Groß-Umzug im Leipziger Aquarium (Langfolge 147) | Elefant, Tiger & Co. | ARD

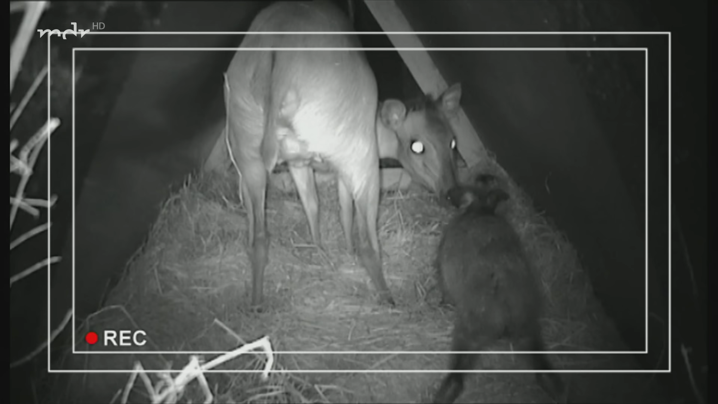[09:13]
Erstmals wurde im Leipziger Zoo ein Dukka geboren. Das Tier scheint wohl auf. Doch das sind nur Vermutungen.